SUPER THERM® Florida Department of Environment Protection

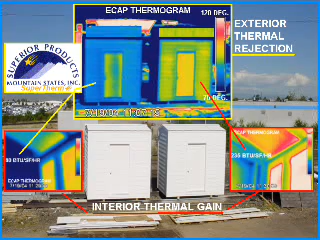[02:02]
As can be clearly seen in the thermographic analysis, the building coated with the supertherm product obviously outperforms the standard constructed building. The energy flow analysis clearly indicated that it takes 30% less energy to heat or cool the building coated with the supertherm product.
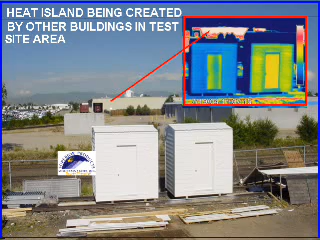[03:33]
it also has another unique property in that it could significantly reduce the heat island effect being caused by buildings in highly populated urban areas.